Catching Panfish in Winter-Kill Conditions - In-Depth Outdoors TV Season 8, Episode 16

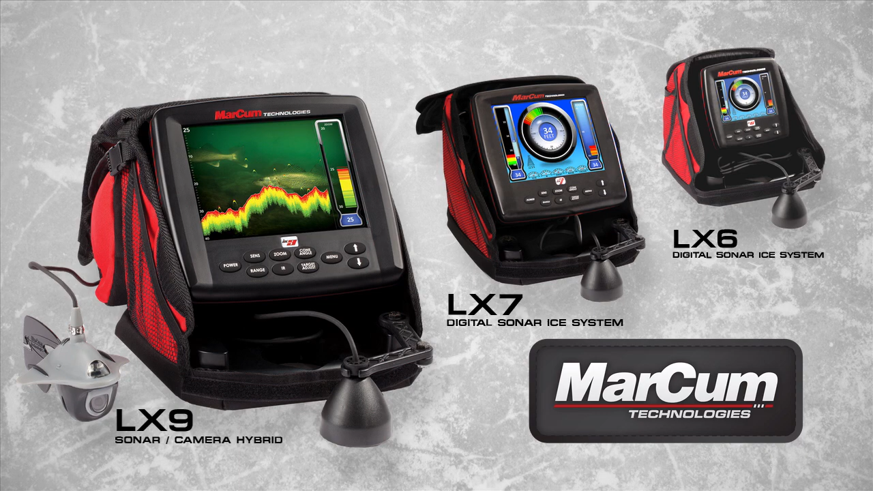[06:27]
Boasting vivid color LCD displays and features not found on other ice electronics,